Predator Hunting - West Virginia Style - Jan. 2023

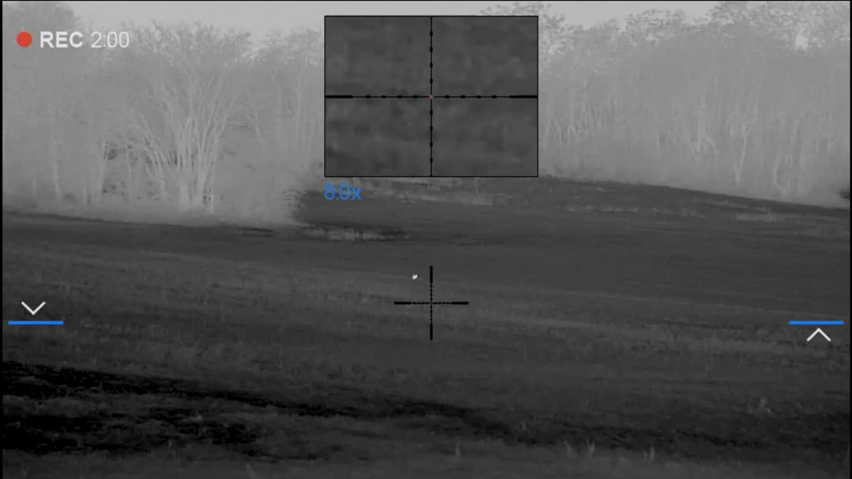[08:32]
257, Dad. Let it keep coming. Yep. It's in the dip. It's in the dip. Here it comes. Yep. Don't move, guys. Recording? Mm-hmm. Coming right up over the top. Shh. Don't move, guys. He's looking. Trying to get our wind. Mm-hmm. I'm trying to get our wind. Don't shoot him yet. Mm-hmm. 280. That's a big one.
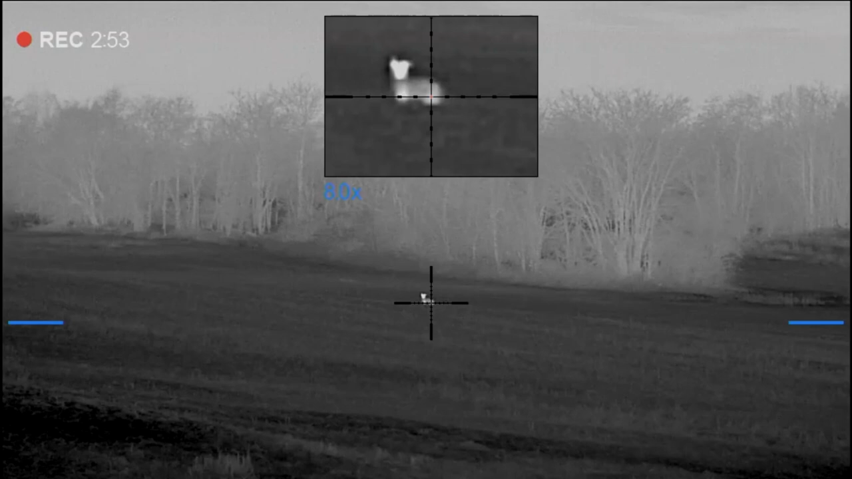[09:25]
Take him. No. 300 and some yards. 315, Dad. Let him come. He's looking up. Don't move.
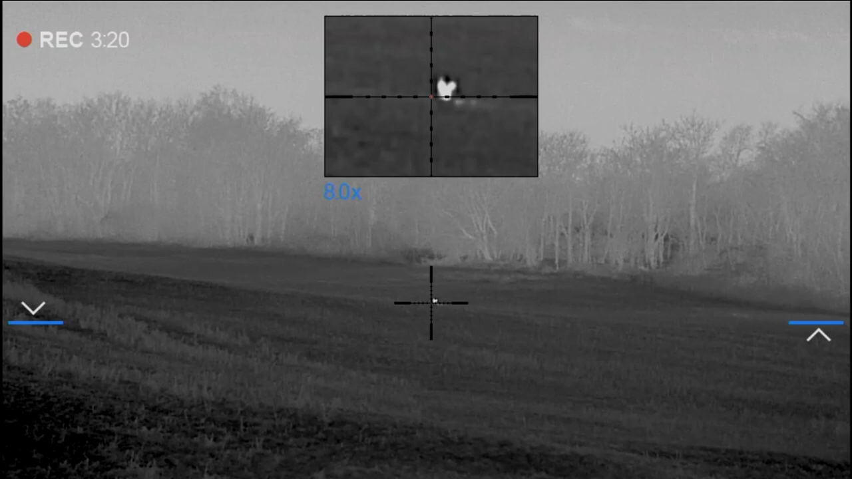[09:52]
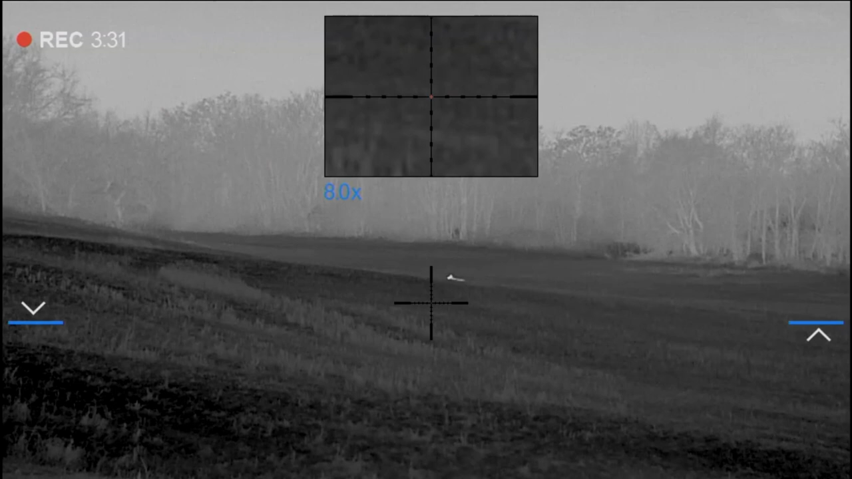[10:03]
Trying to get that wind. He gets up here on this flat, I'm going to take him.
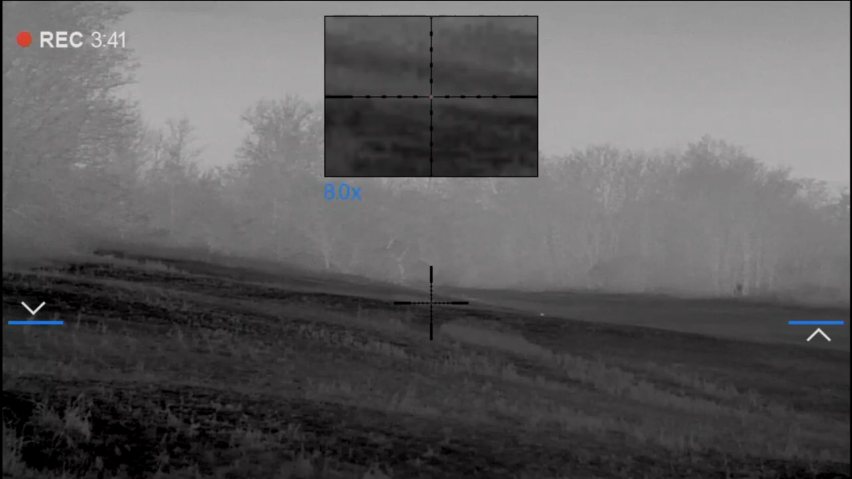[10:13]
Don't do it yet. Seems he gets good and broadside. He's coming, he's coming. Turn this way. See him? Yeah. He turned this way. No, he's not. Is he coming? Yes, he's coming. Okay. 269.
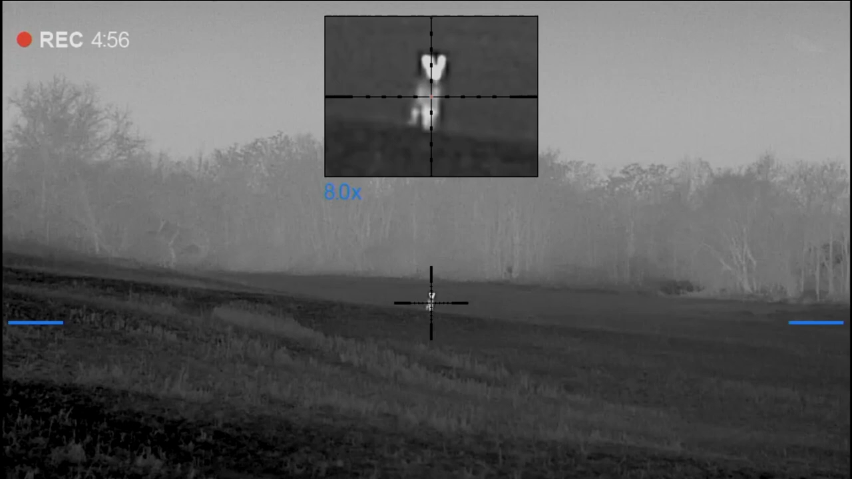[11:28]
He's gonna smell that. Next time he stops. 1:45.
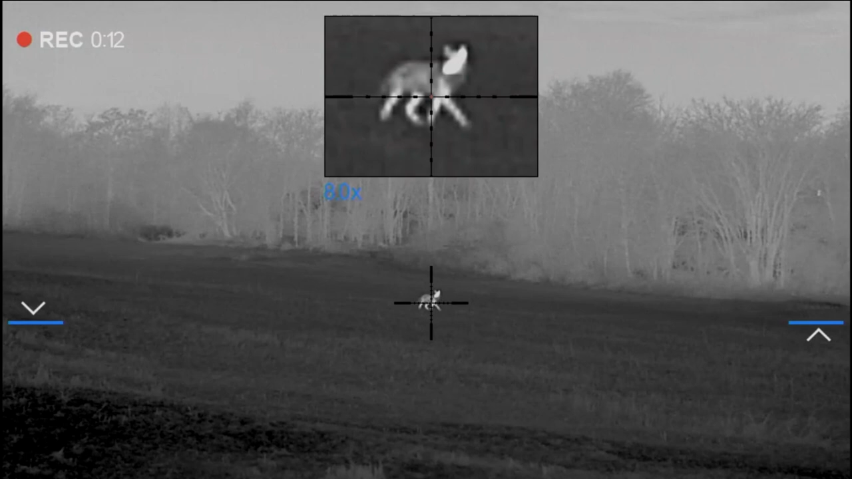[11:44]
Ready? You whoop him? Now.
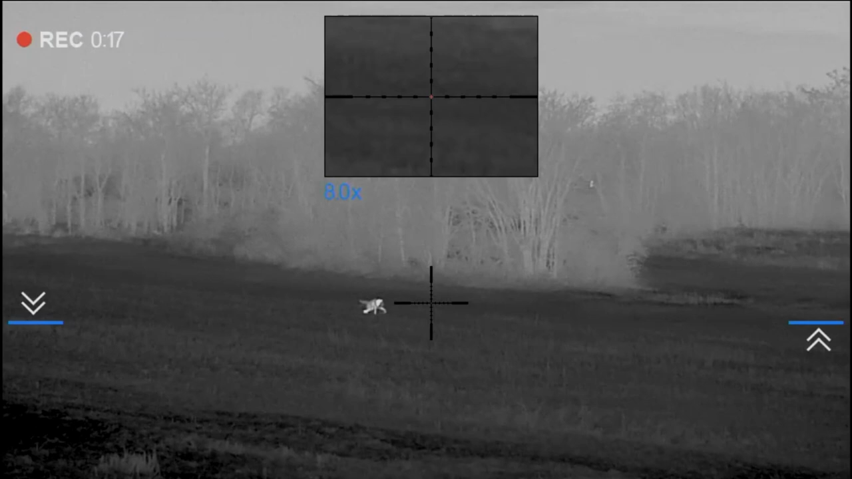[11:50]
Got him, buddy. You got him. You got him. Let him be. Let him go. Let him go. Let him go.
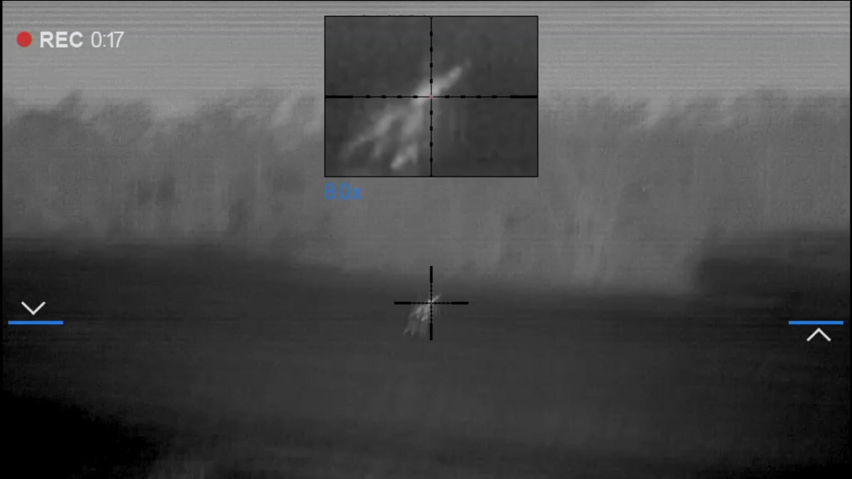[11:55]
You got him. You got him. Let him be.
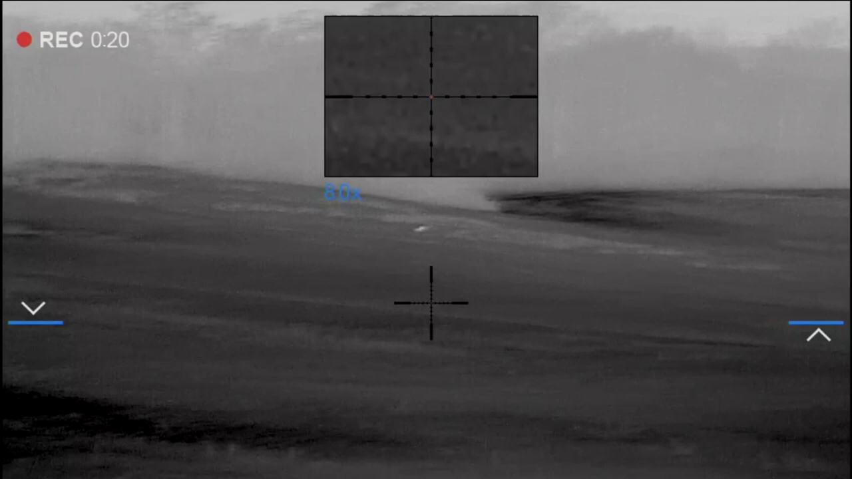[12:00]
Let him go. He's running out there. There. He's running out there. There.
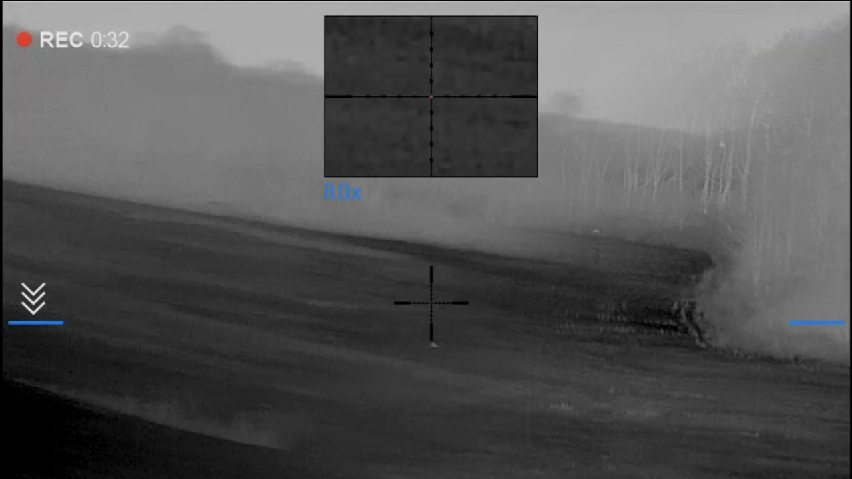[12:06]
Is he down? Yeah.
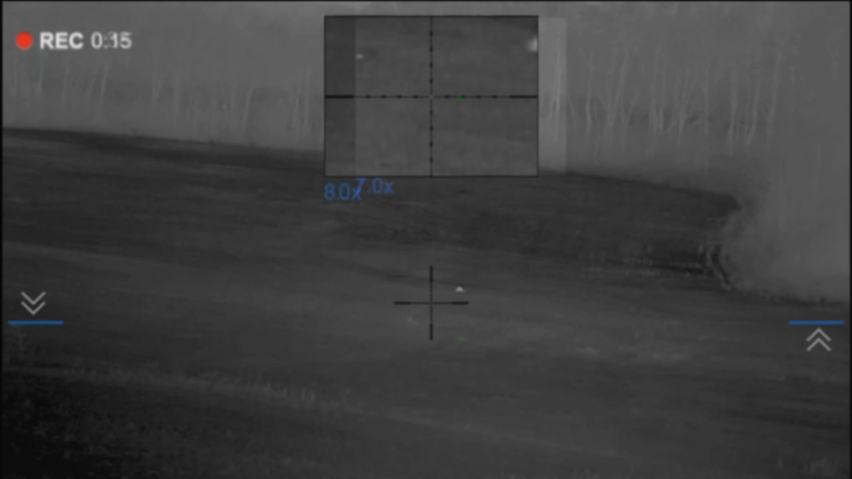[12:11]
You got another one out here, Dad. He's down.
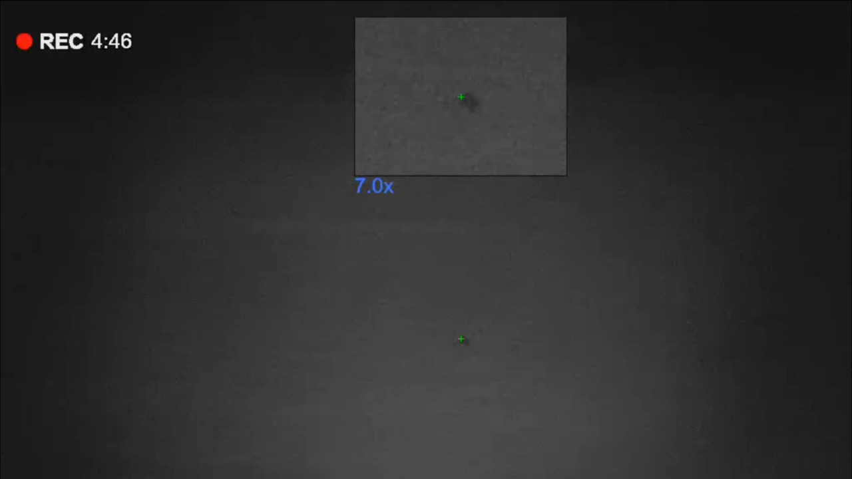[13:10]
He fell down, he fell down, he fell down. Yeah, there's a fox out there, by the way.
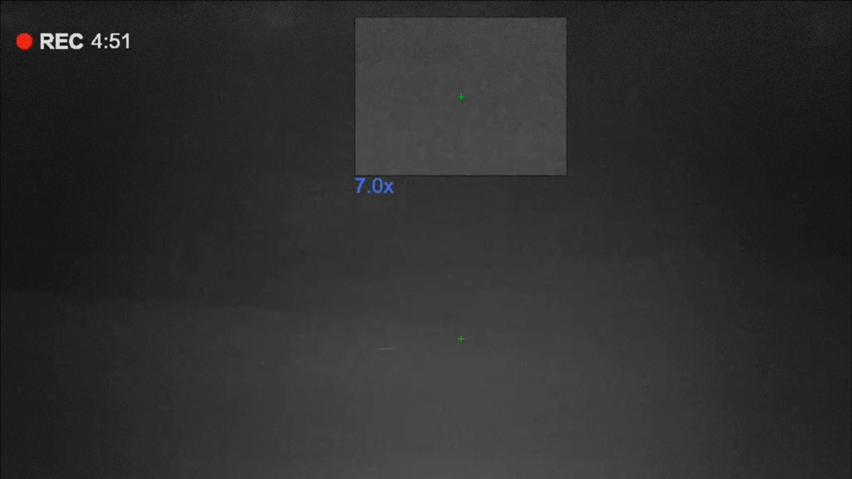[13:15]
Yeah, I see it, I see it. I see it.
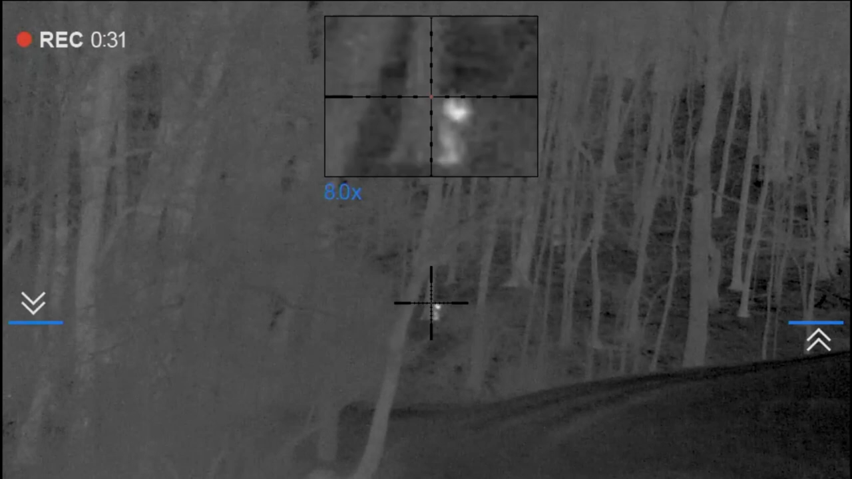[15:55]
Don't shoot him yet, Luke. Here he comes. Not yet.
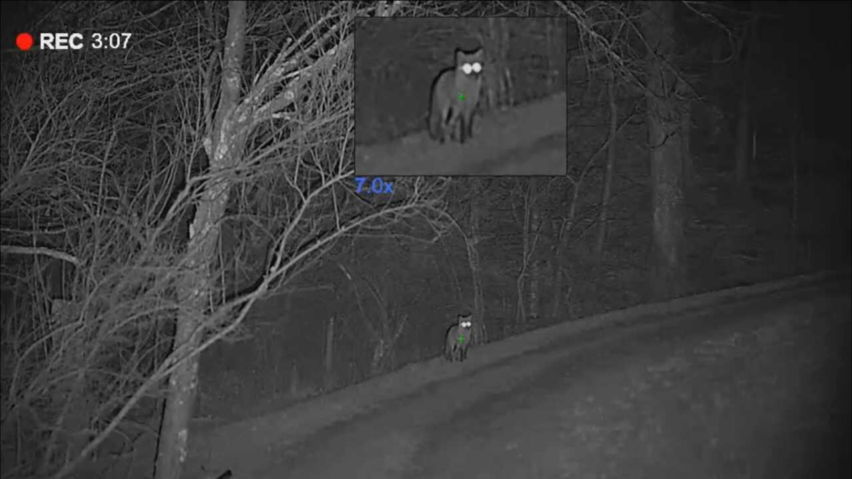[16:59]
Now. Shoot him now. Now. Stop him. Go ahead.
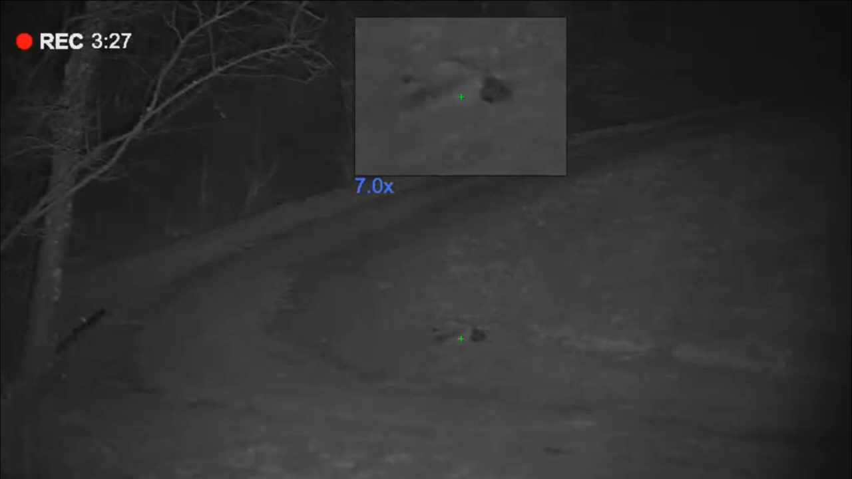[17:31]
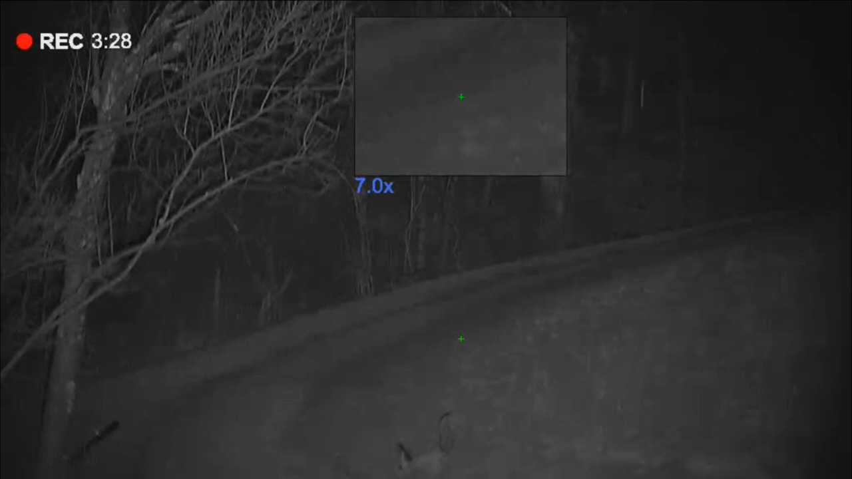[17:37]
Take this one if I can. Yes, on video. He's coming right to us.
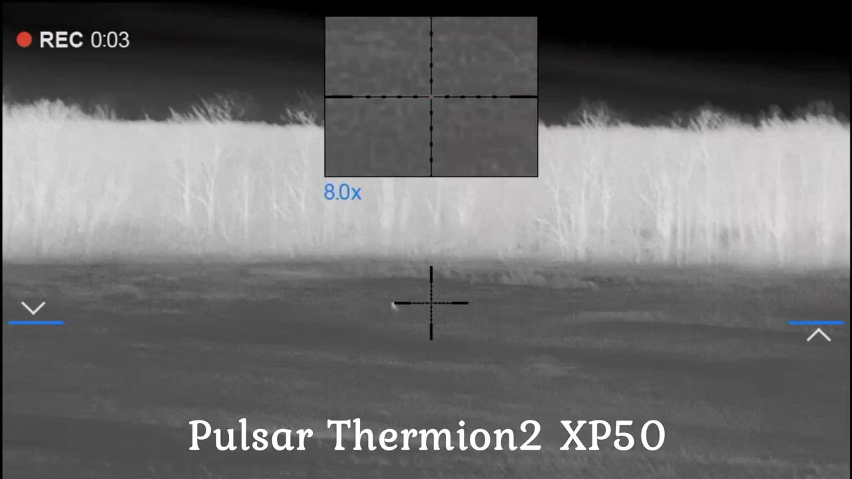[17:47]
Tommy, he's coming right to us, bud. He's right where my gun is. Just chill out. I got him. Just wait. I'm not shooting him yet. I know. It's a yoke for sure. That's a big one. I'm videoing, just stay still.
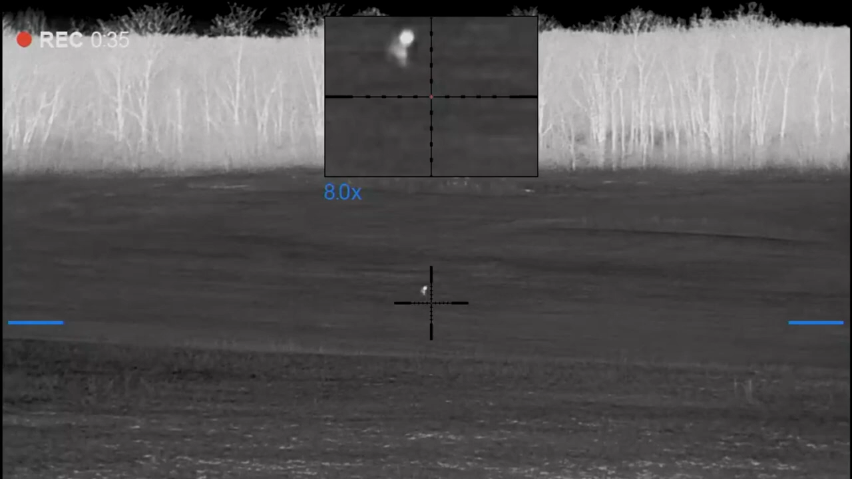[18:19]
You want to do 3, 2, 1? 3, 2, 1. He's coming, let him come.
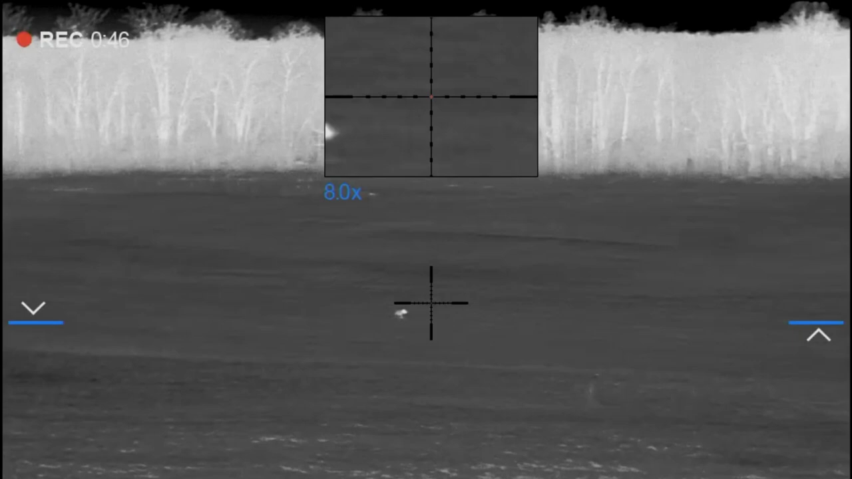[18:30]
Turn it down a little bit, Dad. Is that a yoke, Tom?